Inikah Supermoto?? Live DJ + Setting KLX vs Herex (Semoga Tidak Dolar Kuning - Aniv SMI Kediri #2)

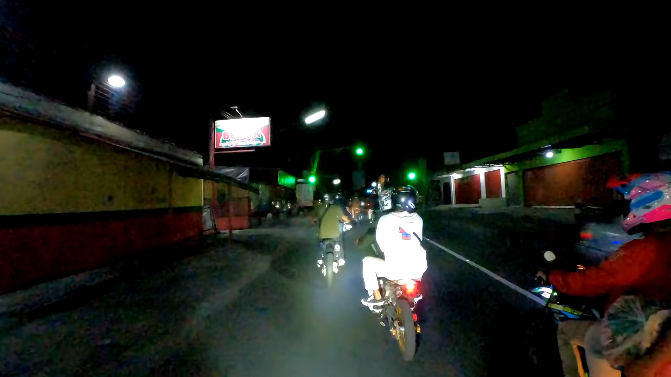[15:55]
Lampu merah. Wow, langsung hijau. Pulang malam, lur. Jadi biasanya kan kalau aku pulang malam tuh keluar dari hutan. Ini guys gak ke hutan, guys keluar malam dari kumpul-kumpul.